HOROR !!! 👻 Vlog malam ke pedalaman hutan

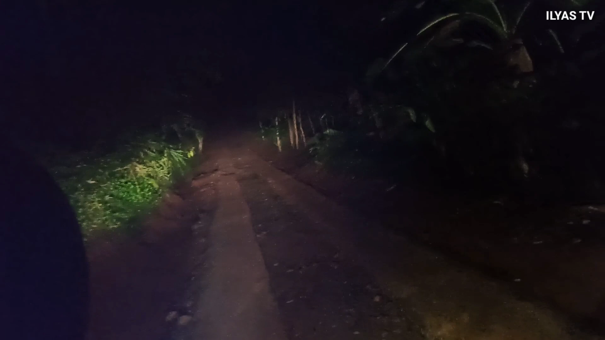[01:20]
Sepertinya tidak ada kehidupan di sini ya. Waktu sudah menunjukkan pukul 00:12 ya. Entah di mana ini, guys.
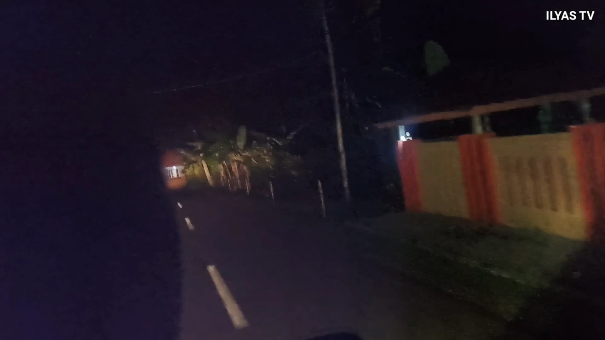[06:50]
mungkin si bapak tuh lagi ngobor ya, ngobor bangkong gitu.
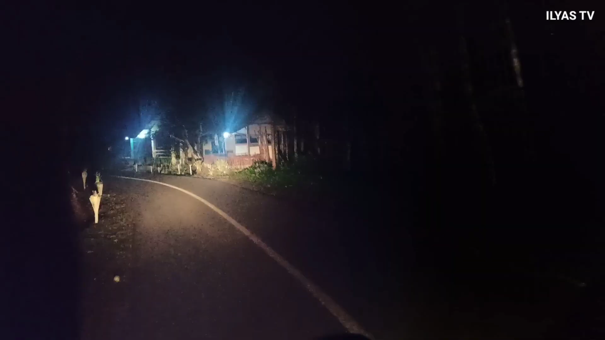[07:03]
Oh, ada orang di pos juga.